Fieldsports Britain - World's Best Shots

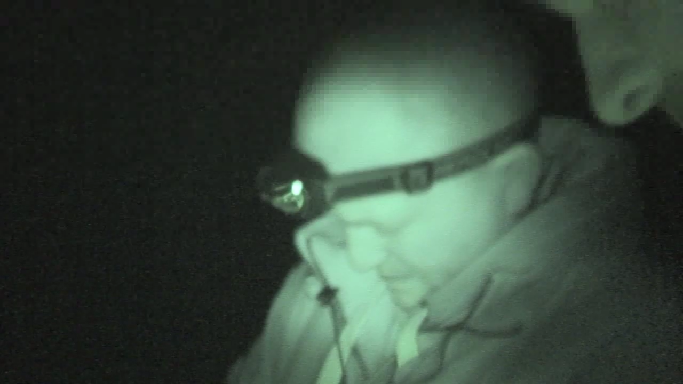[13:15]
But then we go to pick it up. Not bad grouping.
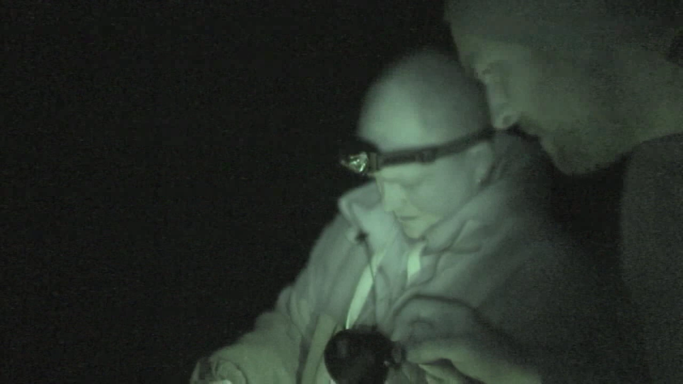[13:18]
Cam Cam reveals that the bullets went straight through the tin, hardly moving it.
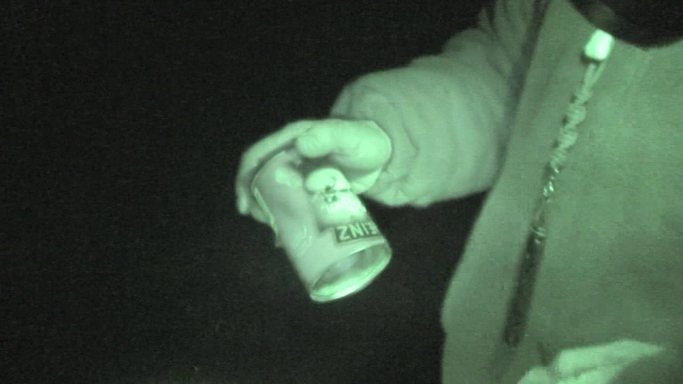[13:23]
Fifty-eight grain. Winchesters. Oh. I like that. What, Heinz or the Bullock? Both.
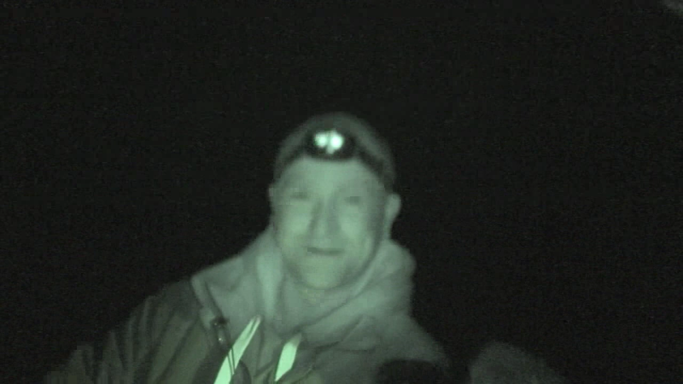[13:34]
Heinz chicken soup. Sponsored by Winchester. Yeah.
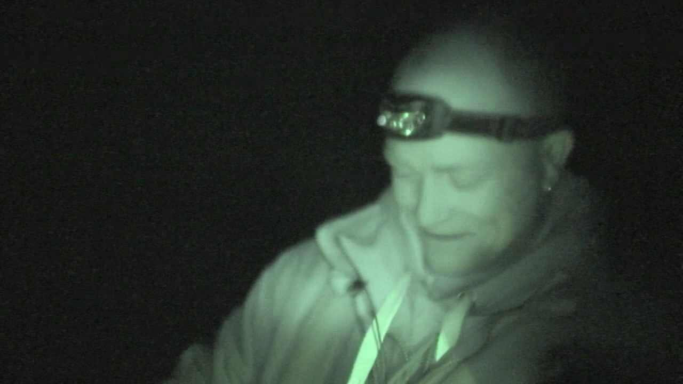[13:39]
We have got a new can opener anyway. Then we spot a fox in the distance.
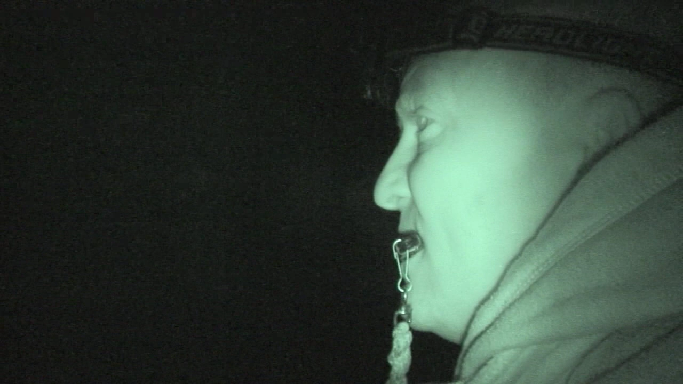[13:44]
No time to get a camera on it, just a flash of eyes. Despite trying to squeak it back, it's gone. The only damage the new Varmint X does is to metal tonight.